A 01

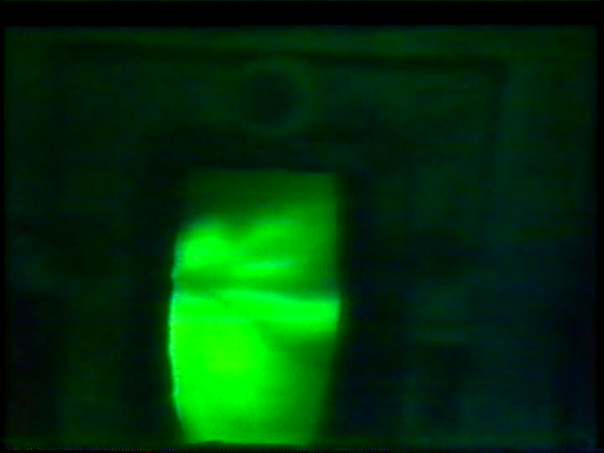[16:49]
that is being burned on both top and bottom. This coke is being introduced at a rate of 22,000 pounds per hour by means of four burners located tangentially around this combustion engineering tangentially fired boiler. The coke has been burned ground
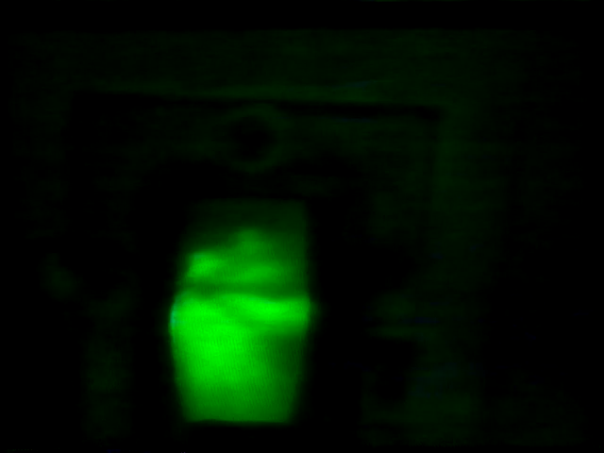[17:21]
to a fineness of 90% minus 200 mesh.